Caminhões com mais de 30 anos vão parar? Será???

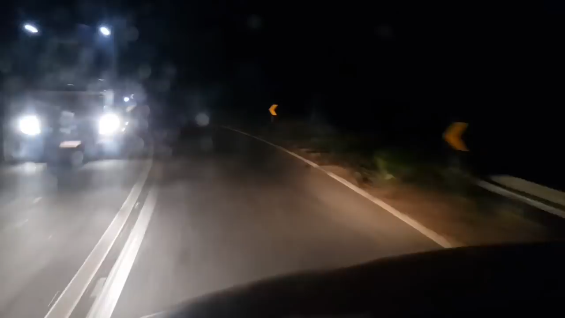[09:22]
Que sem Sem caminhão O Brasil para Acho que é um acidente Aqui ó Cheio de cone Na pista Sem caminhão O Brasil para Aí você já imaginou Tomou um caminhão Aqui Mas retirado Você imaginou Hoje Cem mil Caminhões Fora da praça Isso corresponde A cem mil Desempregado Entendeu?